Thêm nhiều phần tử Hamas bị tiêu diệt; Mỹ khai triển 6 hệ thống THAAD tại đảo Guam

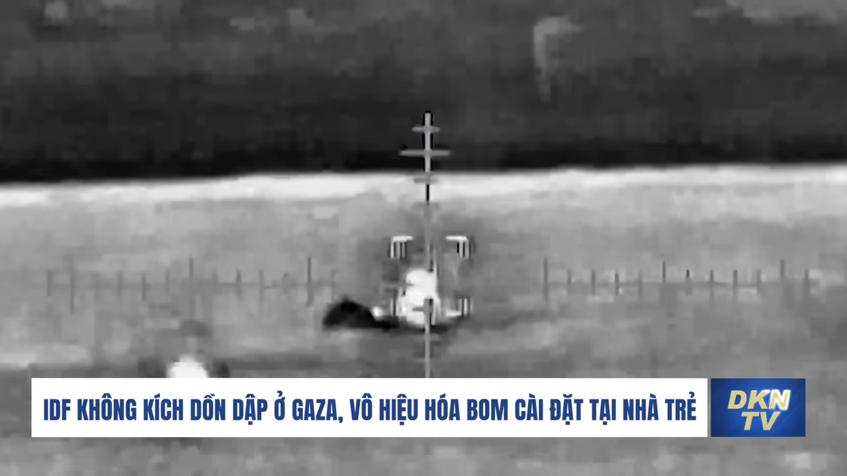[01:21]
Hải quân nước này cũng tiến hành các cuộc tấn công dọc theo bờ biển Gaza, hỗ trợ lực lượng mặt đất.
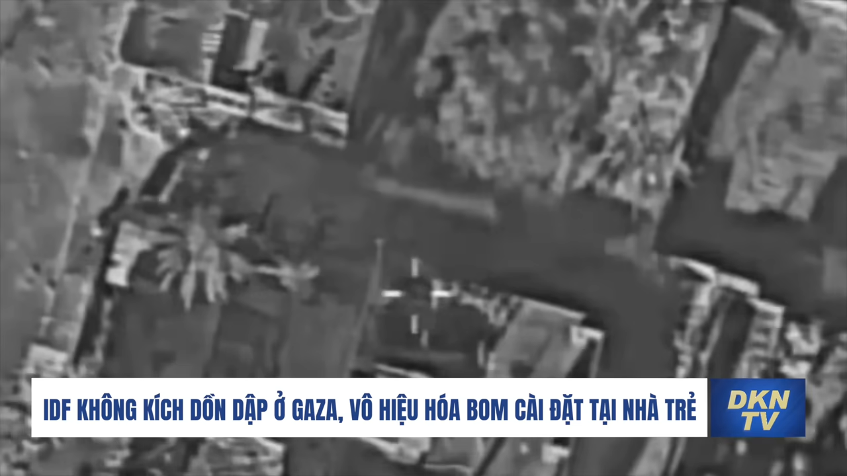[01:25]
Trong khi đó, tại phía nam thành phố Gaza, IDF cho biết, đứa đoạn 179 đã phát hiện bốn thành viên Hamad mang theo thiết bị nổ đang tiếp cận họ.
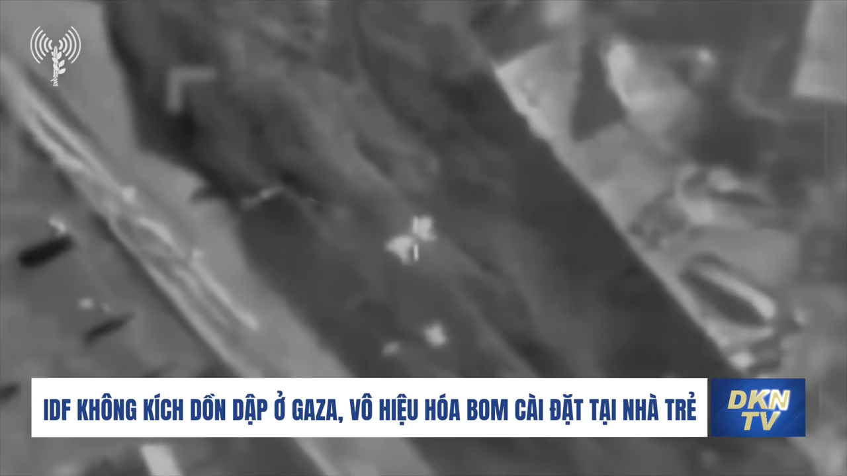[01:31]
Một cuộc không kích đã được thực hiện nhằm vào nhóm này. Nửa giờ sau, IDF cho biết, quân đội phát hiện bốn thành viên Hamad khác trong khu vực, những người này cũng bị lực lượng không quân IRF tấn công. Cùng lúc đó, một chiếc xe chở các thành viên Hamad đã va chạm với quân đội. Theo IDF,
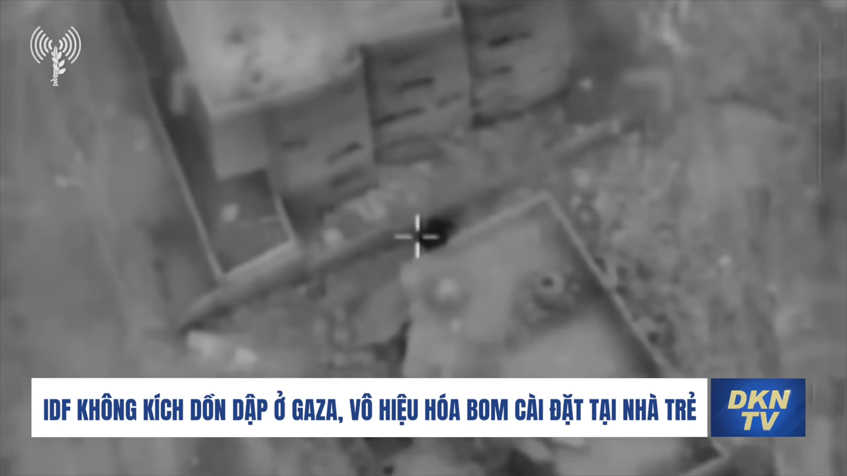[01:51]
một máy bay chiến đấu của IRF cũng tấn công một tòa nhà, mà từ đó Hamad kích hoạt thiết bị nổ chống lại quân đội. Tại Baylahia, phía bắc Gaza, IDF cho biết,
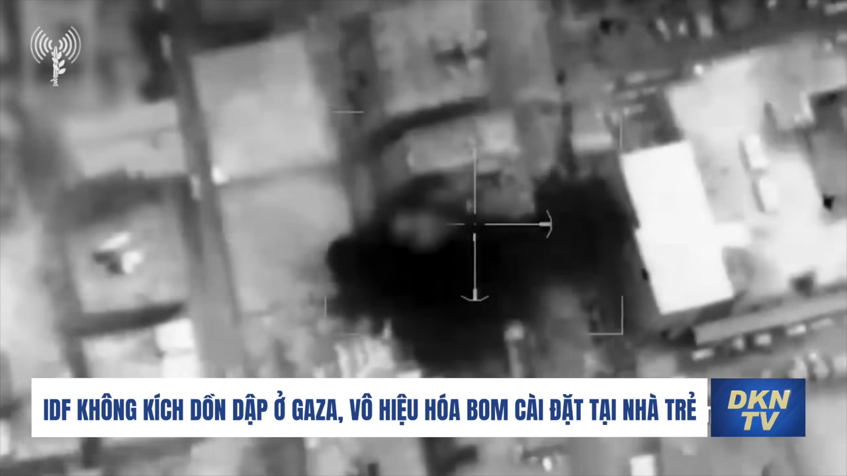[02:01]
đứa đoạn 551 đã phát hiện ba thành viên Hamad bước vào một tòa nhà và ngay lập tức đã tấn công bằng không kích.
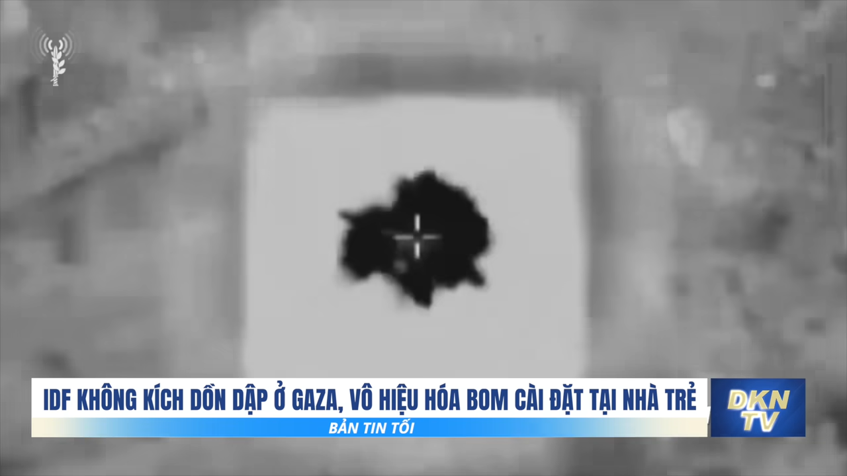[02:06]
Bên cạnh đó, trong quá trình gian soát vùng ngoại ô của trại Shati ở phía bắc Gaza,
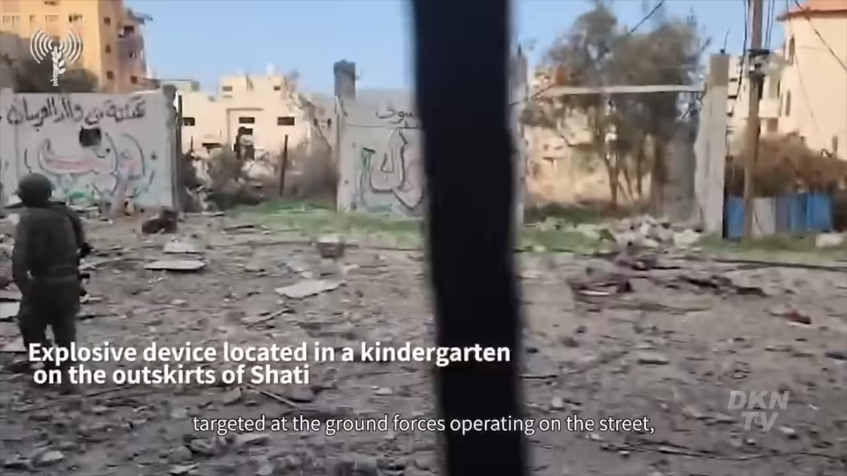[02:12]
lứa đoàn 14 cũng đã xác định được và vô hiệu hóa các thiết bị nổ được giấu trong một trung tâm giữ trẻ.
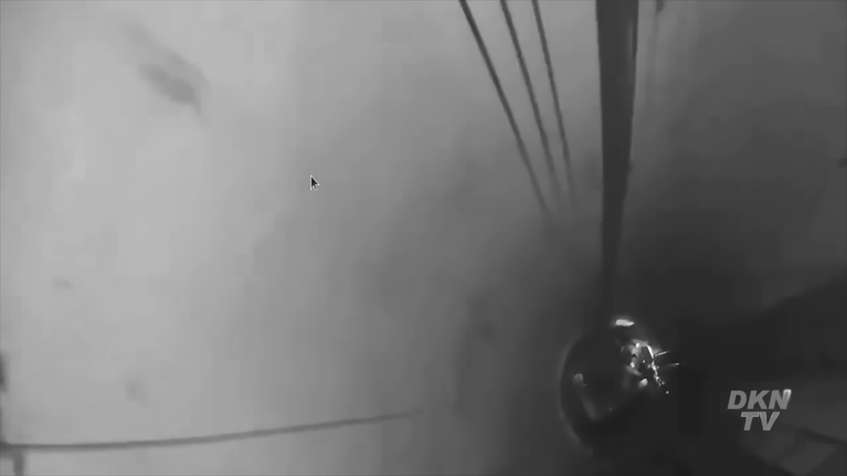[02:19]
Ở miền nam Gaza, theo IDF,
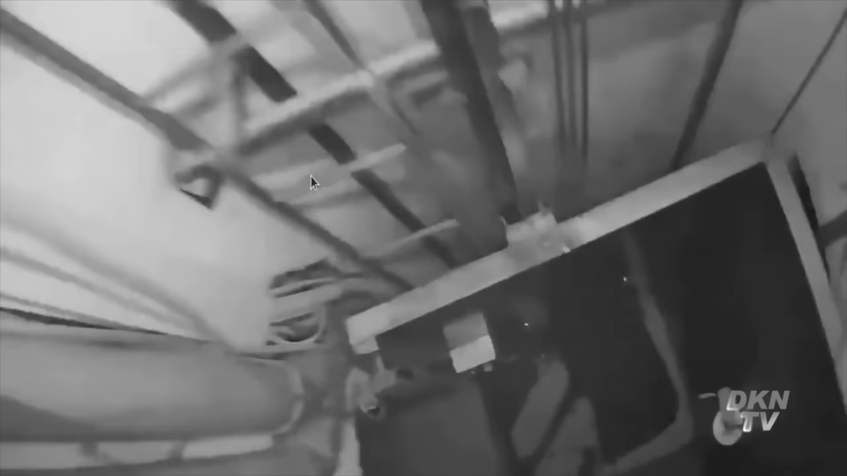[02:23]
đơn vị Beiruil-Tekker còn được gọi là tiểu đoàn trinh sát sa mạc, hoạt động giữa sự chiếu hy của lứa đoàn phía nam của sư đoàn Gaza, đã phát hiện một số đường hầm của Hamad.